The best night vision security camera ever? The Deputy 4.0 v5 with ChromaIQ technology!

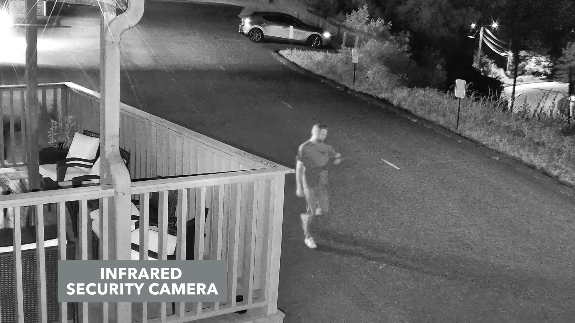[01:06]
And that extra light gives you way better low-light performance. But it goes beyond just the optics. Built into every camera is also a digital signal processor.
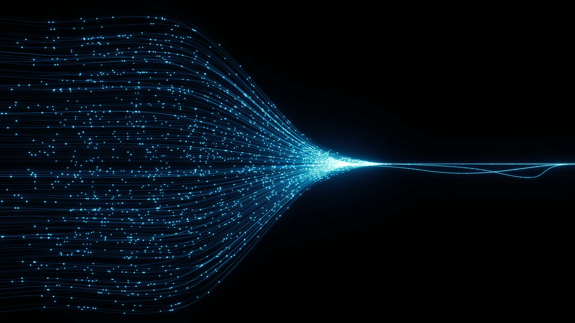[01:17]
This processor is basically responsible for taking that light and turning it into actual video. And this is where the real breakthrough comes in.
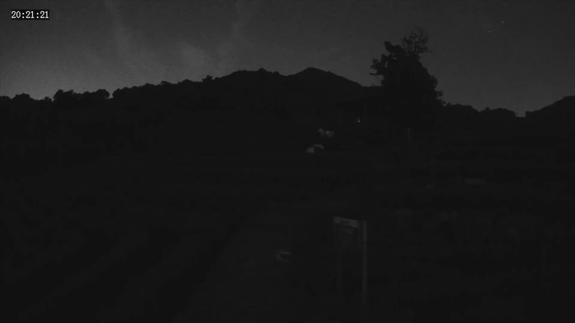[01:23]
Chroma IQ's digital signal processor has been trained using AI technology with